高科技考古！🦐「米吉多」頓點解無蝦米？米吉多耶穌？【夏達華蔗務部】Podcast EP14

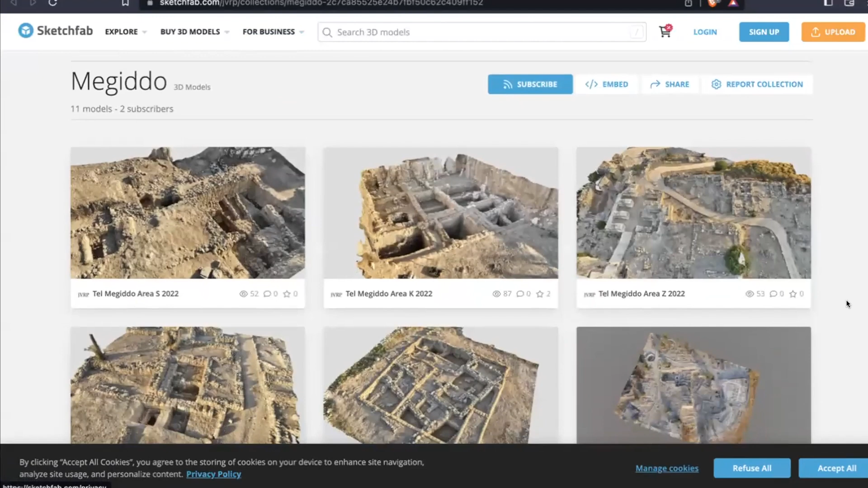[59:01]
就是這些了這些就是3D模特兒那怎樣做的呢其實就是用無人機拍了很多
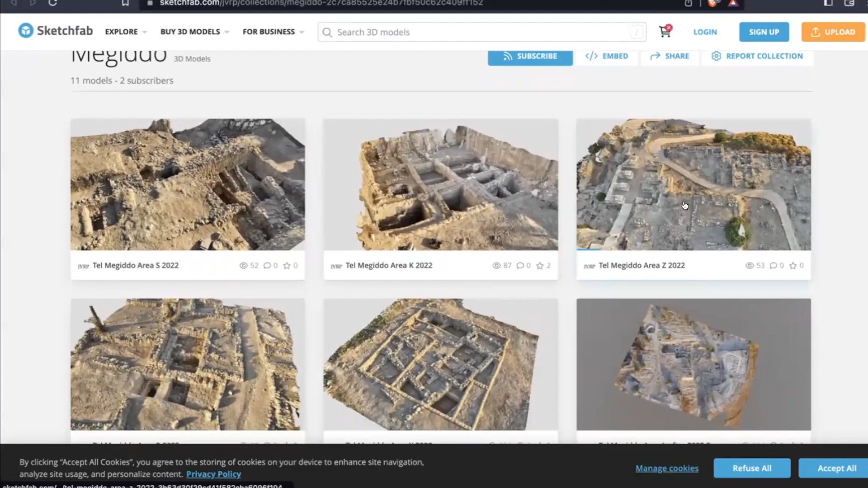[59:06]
照片從不同的角度不斷地拍照然後放在電腦上
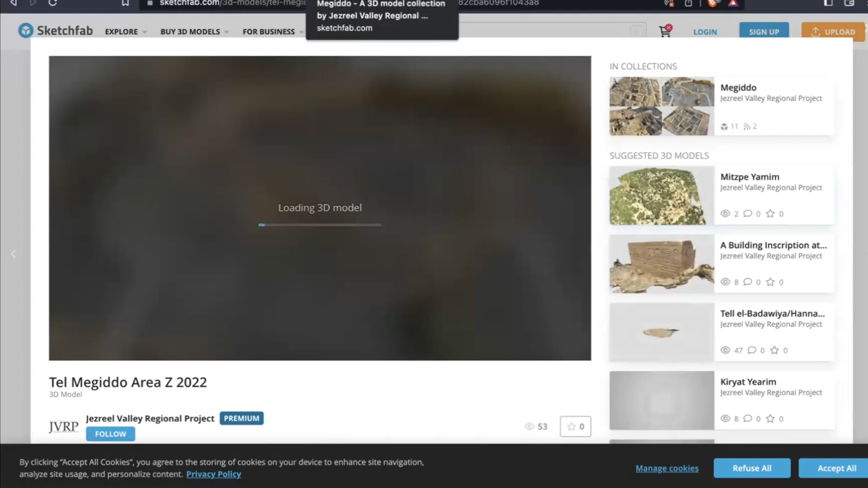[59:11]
現在電腦就用很長時間就可以幫他砌整個圖出來我們有什麼好處就是可以現在這樣我們可以放在這裏可以弄個篩子直接在這裏我意思是動動它
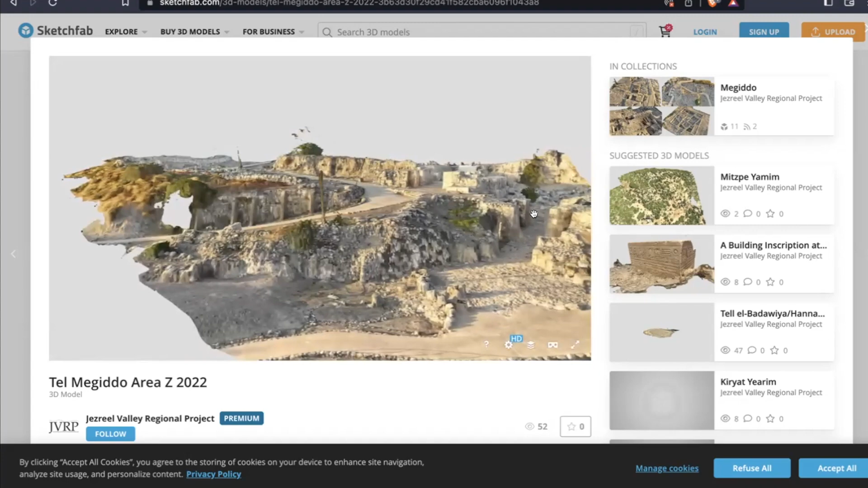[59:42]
可以動動只有我們給大家看一下剛才穿過入城大家穿過這裏你已經有把團友走進去這個就是青銅器時期的城門在青銅器時期的城門大家可以看到這邊就是所羅門式的城門在兩個不同年代大家相差了可能四五百年的時候在所羅門的時期他就建了一個新的城門就是上面這個這個就是Triple Chamber你看到有三個空間一個兩個這些3D立體模特兒
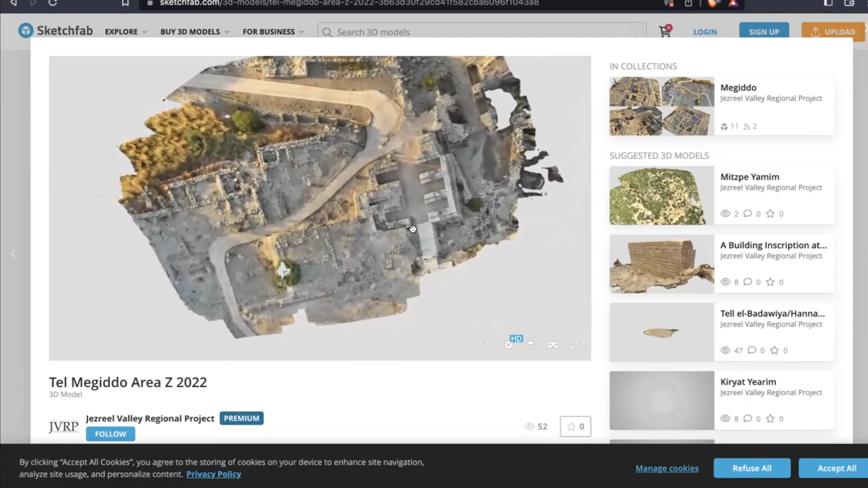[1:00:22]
很厲害有些角度連考古學家現場都沒辦法看到即是怎樣即是這樣哈哈哈哈這個是底部來的底部也能看到你明白嗎哈哈哈哈哈哈哈哈哈哈哈哈
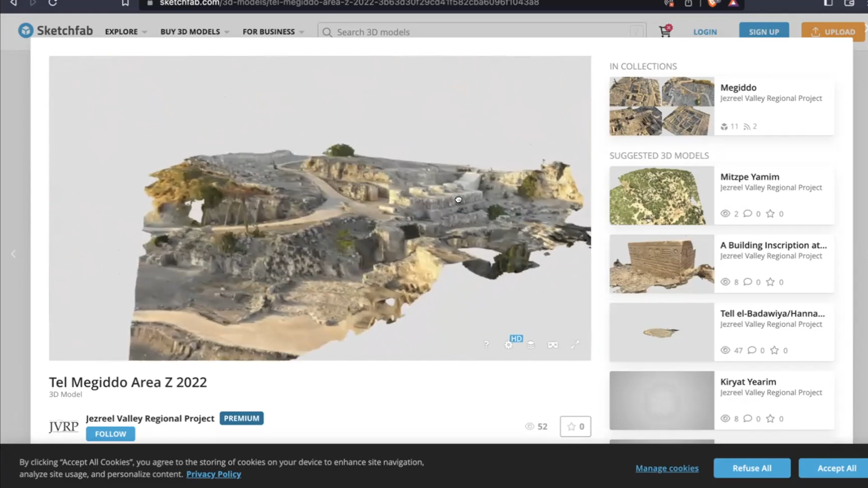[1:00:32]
穿過了入了座山裏面你可不可以zoom進去座山裏面zoom進去
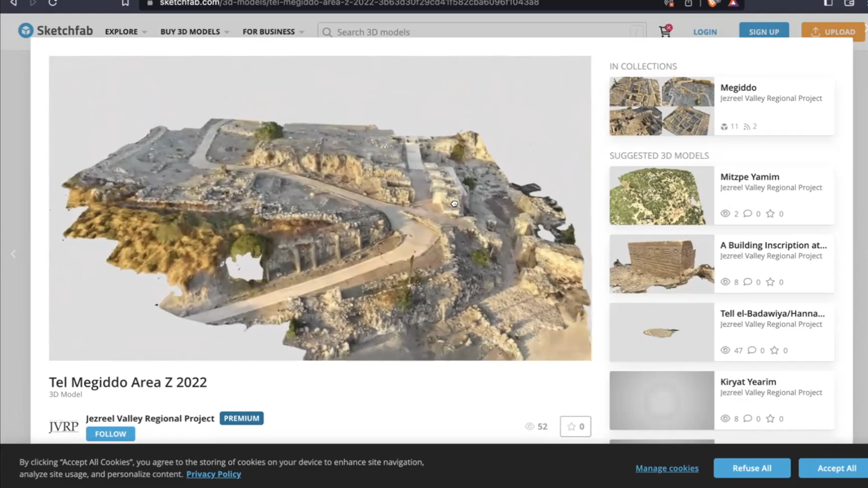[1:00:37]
不是說笑zoom到這麼近穿過了但也很近也很近真的厲害